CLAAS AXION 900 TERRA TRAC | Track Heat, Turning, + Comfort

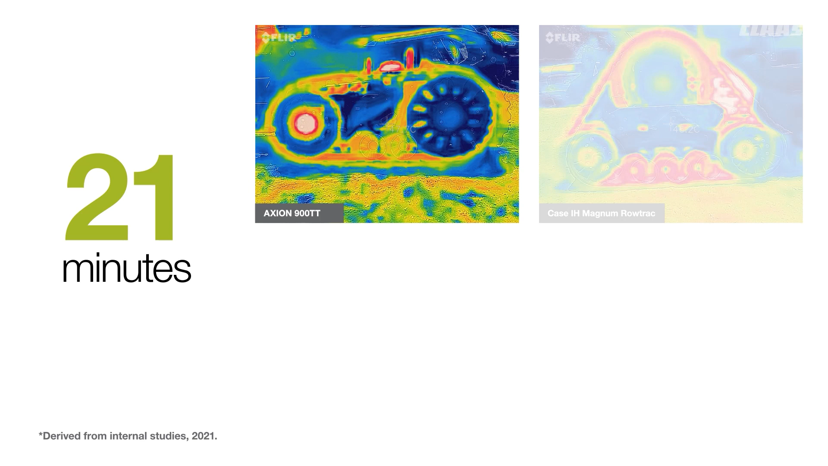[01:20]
To compare heat buildup on the four tractors, we took infrared images and temperature readings of the tracks after 10, 20 and 30 minutes of roading.
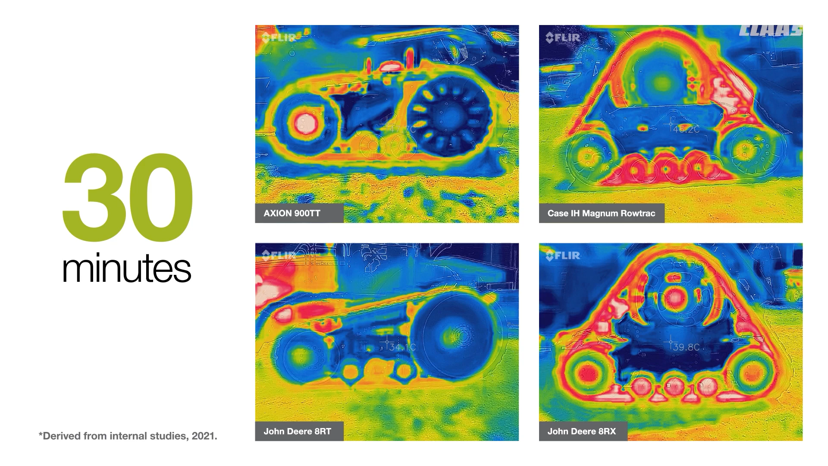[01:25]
Not surprisingly, the friction drive of the Axion TT outperformed the positive drive design of its competitors,
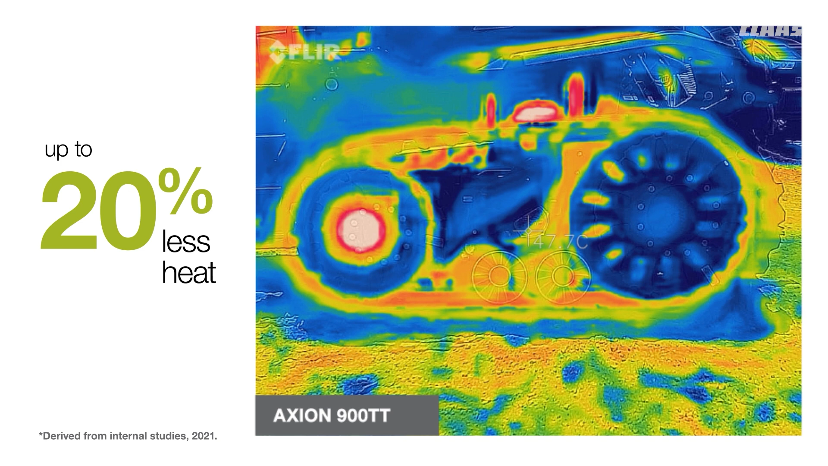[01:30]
with temperature readings at only 105.5 degrees after a full half hour on the road.